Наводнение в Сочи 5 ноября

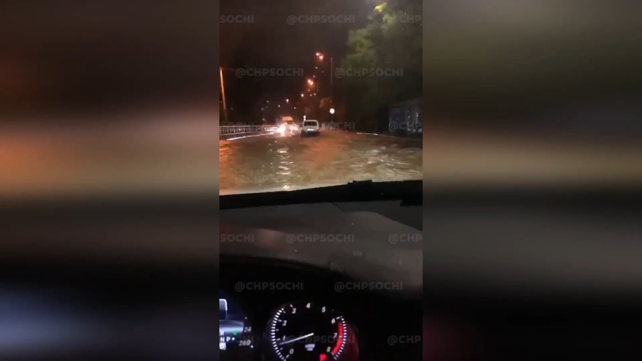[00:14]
ночь на 5 ноября автомобилистам сочи пришлось не слабо дорога в сириус оказалась под водой из-за залпового ливня выпавшего в